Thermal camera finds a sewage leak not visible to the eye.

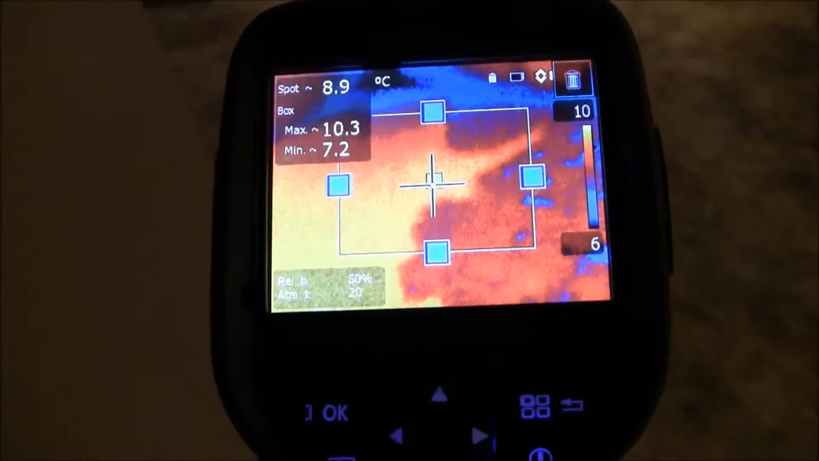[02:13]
On screen: spot 8.9°C
And looking at the wall itself,
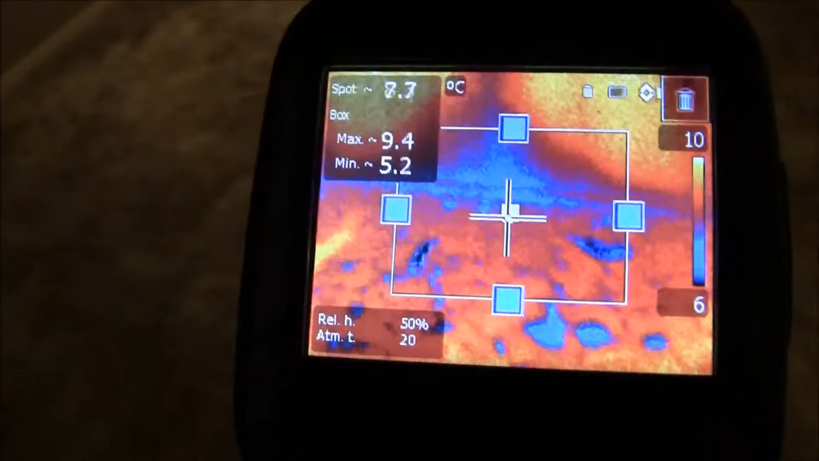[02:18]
On screen: spot 8.7°C
which appears to the eye to be perfectly fine, as you can see, there's nothing obvious here in the wall.
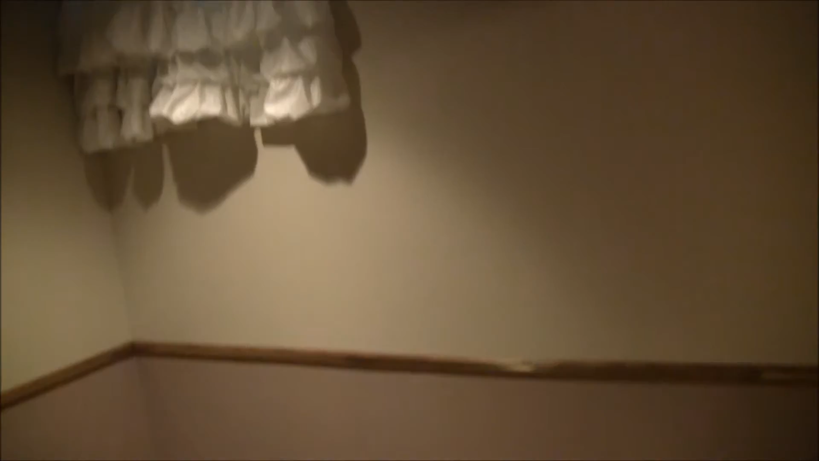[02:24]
But on the thermal camera we can see there's a cone of
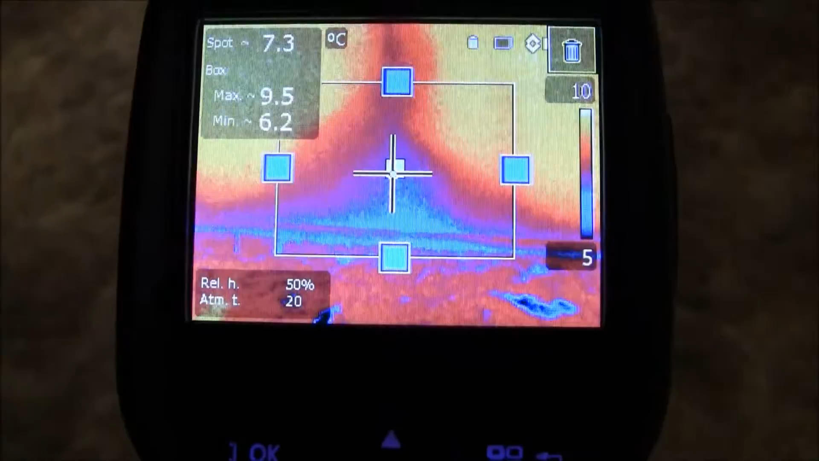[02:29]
On screen: spot 7.3°C, max 9.5°C, min 6.2°C
coldness that rises up from this wet area.
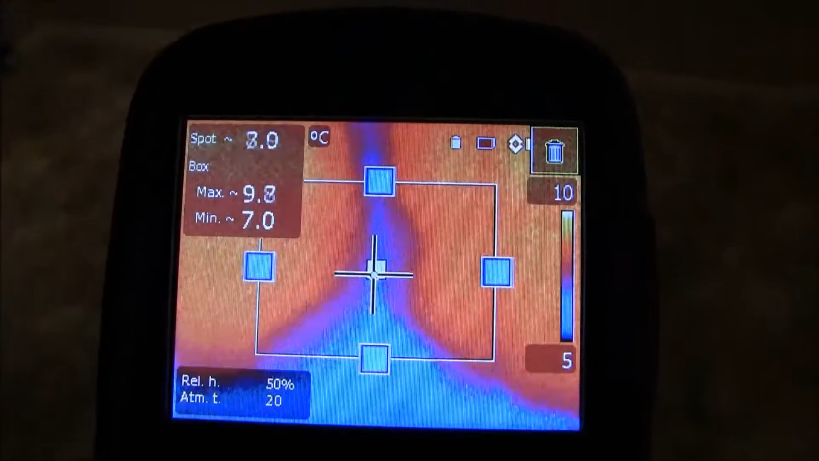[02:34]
On screen: min 7.0°C
And then there's a line. And if we follow the line upwards, it takes us to the source of the leak.
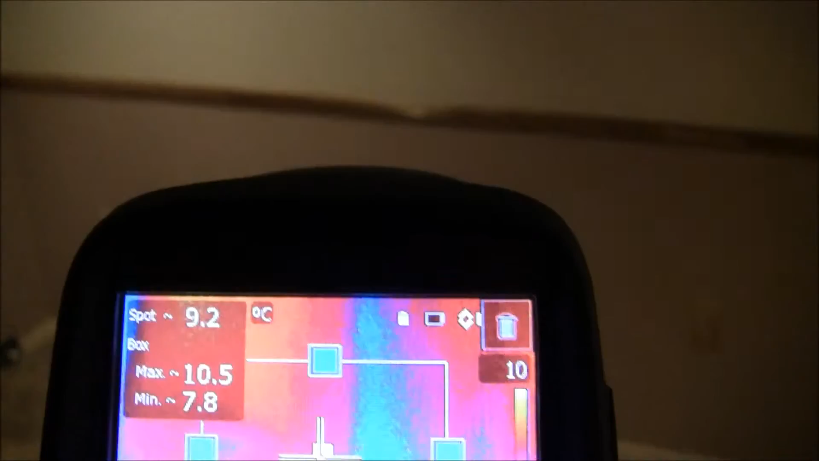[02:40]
On screen: spot 9.2°C
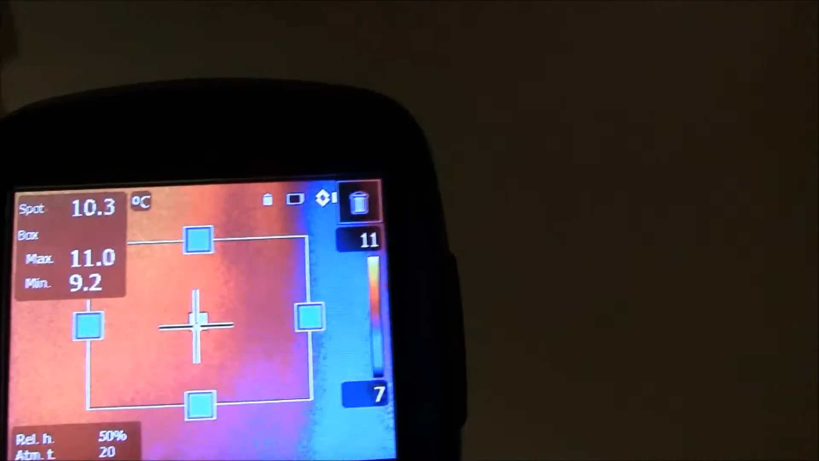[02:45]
On screen: spot 10.3°C, max 11.0°C, min 9.2°C
Here we go up the wall, up the wall,
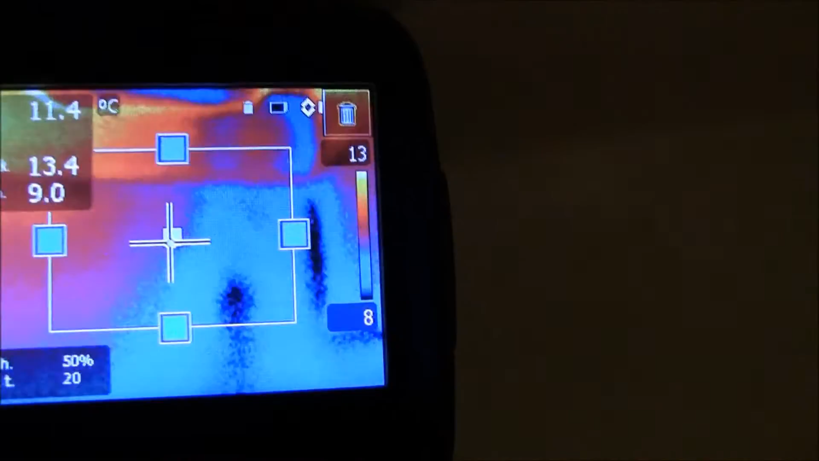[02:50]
On screen: spot 11.4°C
and you can see it's cold here, has a very distinct dark line.